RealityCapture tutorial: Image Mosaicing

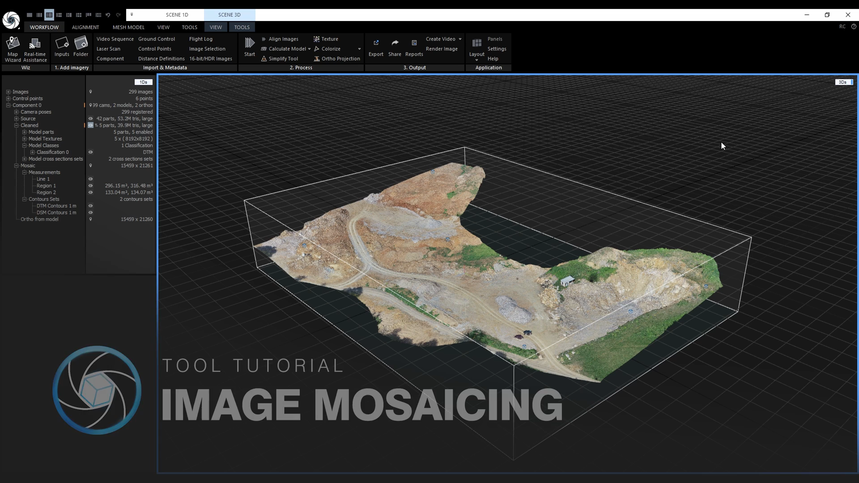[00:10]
From the user perspective, an image mosaic is generated the same way, we just need to change the rendering method in the orthoprojection tool. The orthoprojection tool is located in the workflow tab, in the scene 3D tools, or we can use the shortcut F11 to activate it. Now, we need to change a couple of settings. We want to create a map, so we need the type to be from the top. Remember that map GPS type always creates an orthoprojection in WGS84 coordinate system, which is good for KMZ export.
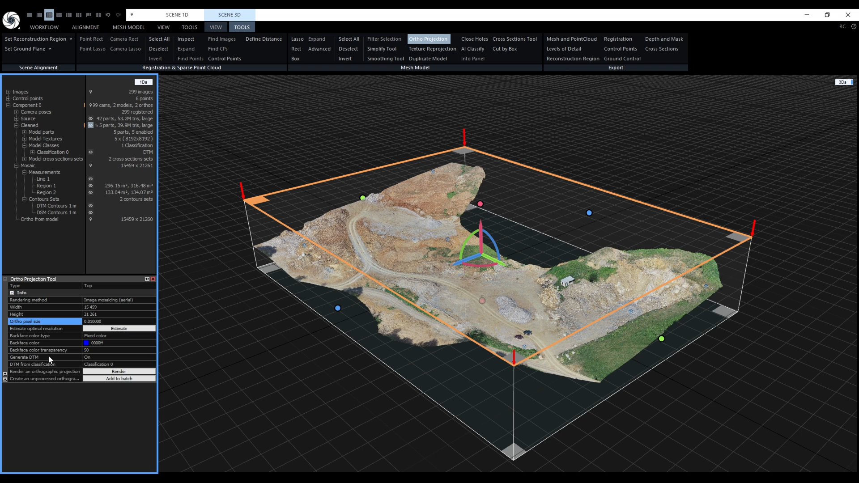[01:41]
When we type in 0.01 meters in the orthopixel size, the width and the height of the orthoprojection will also be updated. Another setting worth mentioning is down here. Generate Digital Terrain Model is automatically turned on when the model has an existing classification. The classification was created using the AI Classify tool,
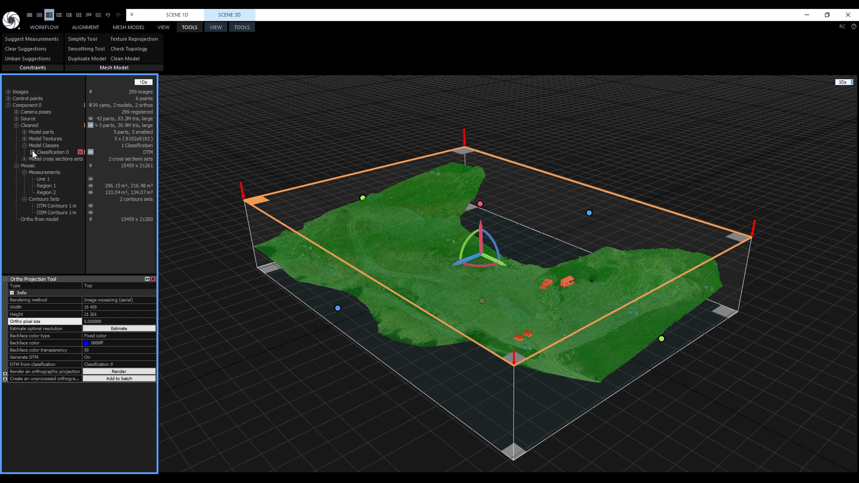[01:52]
and it was manually edited so the entire site is classified as ground,
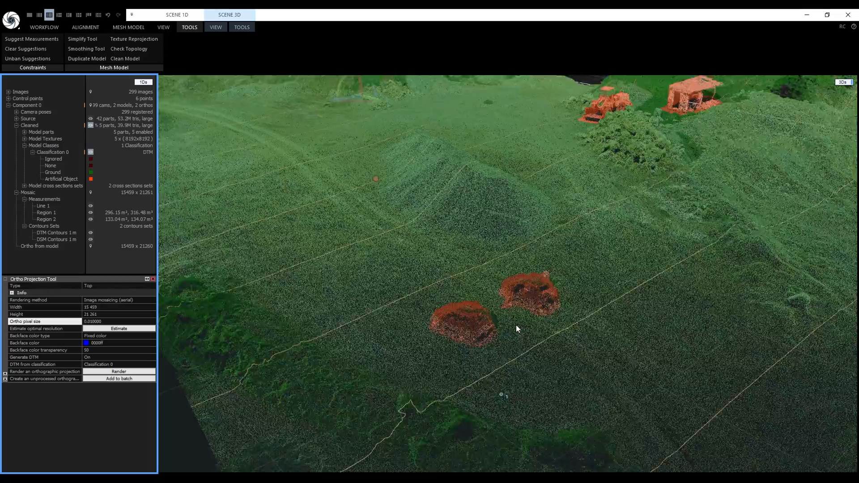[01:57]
besides these two cars, this shack, and the bulldozer.
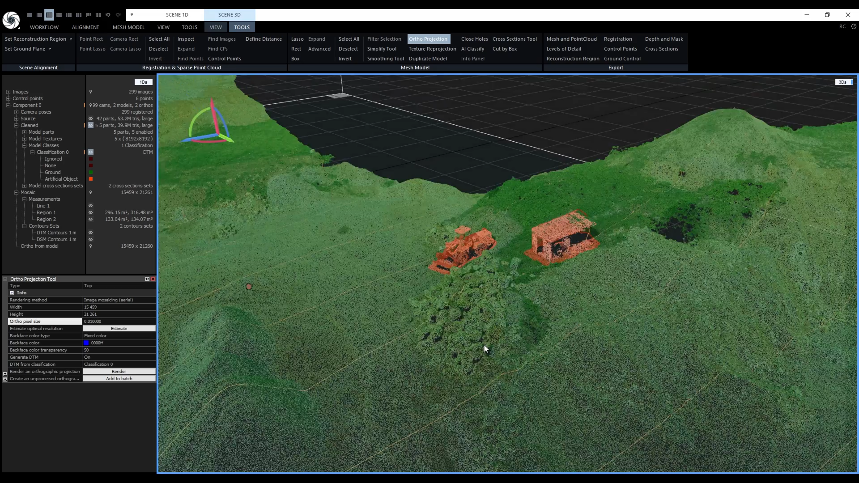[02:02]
They were added to the artificial object class. Back to the orthoprojection tool, here we can choose a classification for the Digital Terrain Model. In our case, we only have this single classification, number 0. The main reason why I'm mentioning all of this is that image mosaicing works best on digital terrain models. Digital surface models will cause unwanted double projections. Now all that would be left to do is to click on render. But I already created a mosaic and a projection from a textured model for comparison,